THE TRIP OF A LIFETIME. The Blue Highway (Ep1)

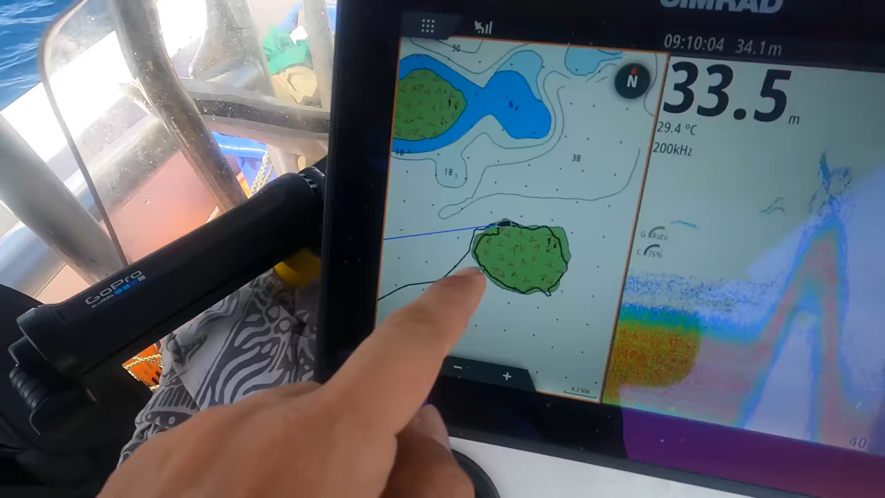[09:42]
On screen: water 29.4°C
reef there to find where the bait's sitting. It looks like the bait's sitting on this side.
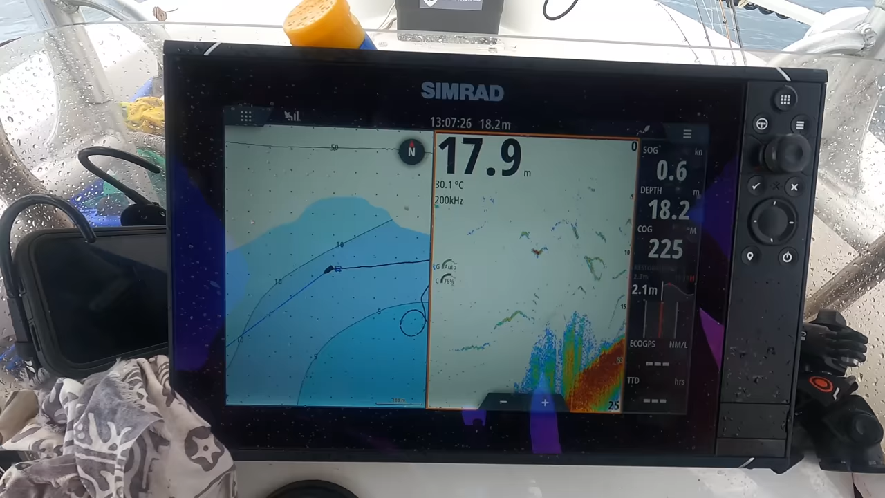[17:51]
On screen: water 30.1°C, speed 0.6 kn
Lost one of them in a brand new bloody lure. But it caught two fish. But look at this. 17 metres. Up from 40.
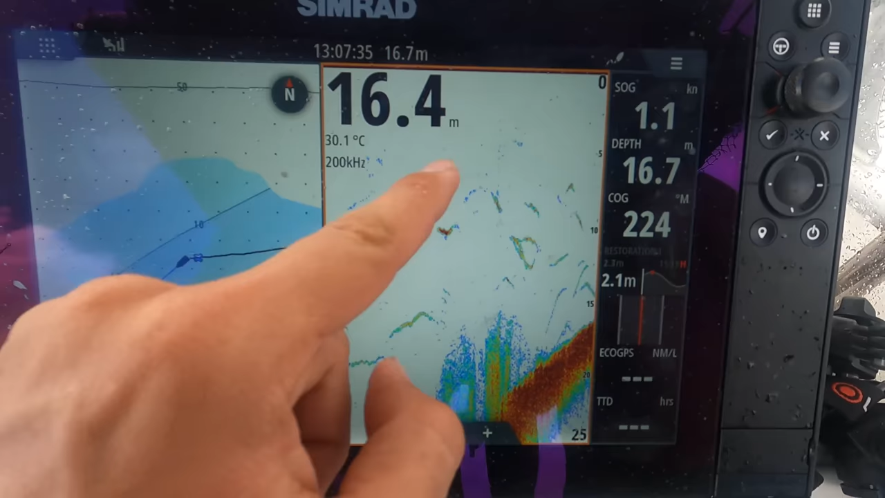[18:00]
On screen: water 30.1°C
And there's just bars of fish. Some of which are probably sharks.
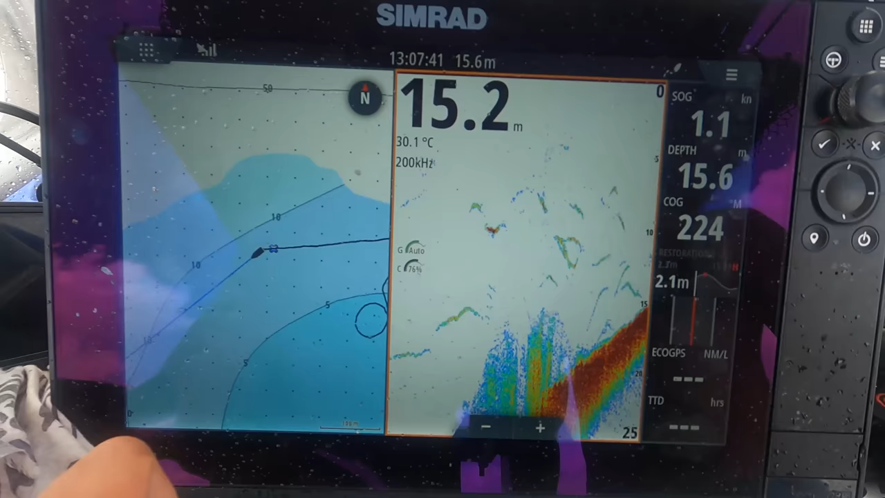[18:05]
On screen: water 30.1°C, speed 1.1 kn
But some could be some desirable fish down the bottom.
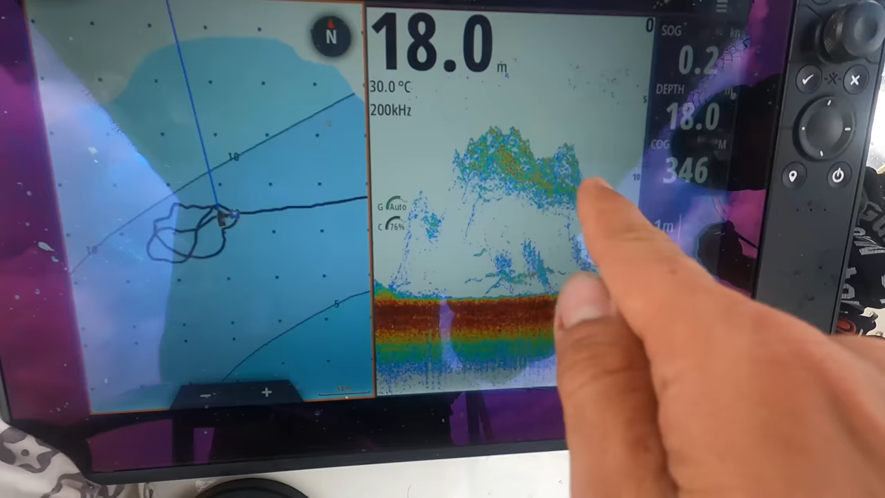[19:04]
On screen: depth 18.0 m, water 30.0°C
There's mackerel attacking them on the outskirts.